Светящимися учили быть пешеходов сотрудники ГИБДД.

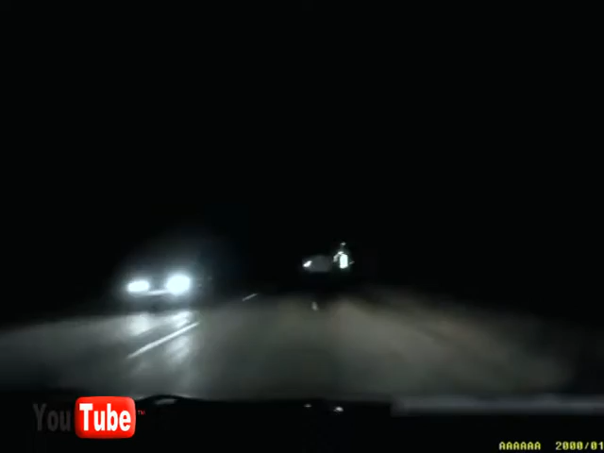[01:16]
С июля этого года необходимость иметь на одежде световозвращающие элементы узаконена. Если на одежде присутствуют значки, то водитель может заметить идущего по обочине пешехода за 130 метров.
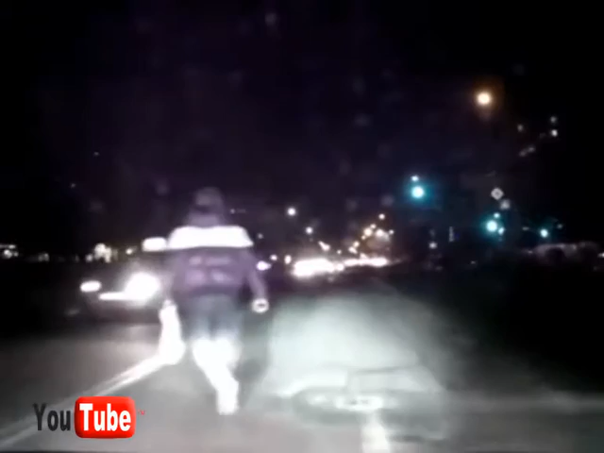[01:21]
В темное время пешеход просто сливается с окружающей обстановкой и разглядеть его бывает слишком поздно. По видам раздали светоотражающий элемент.